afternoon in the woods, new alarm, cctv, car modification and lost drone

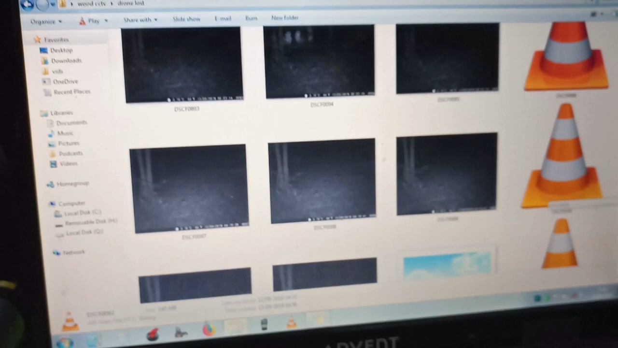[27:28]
um but yeah it's the wildlife mania i want to see if i'm in wildlife keep the camera rolling something's moving there oh looks like a fox
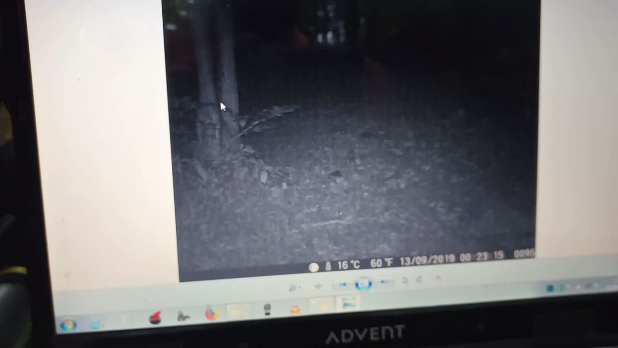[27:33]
yeah fox it's hard to see yeah one o'clock in the morning oh loads of eyes something there flying a bird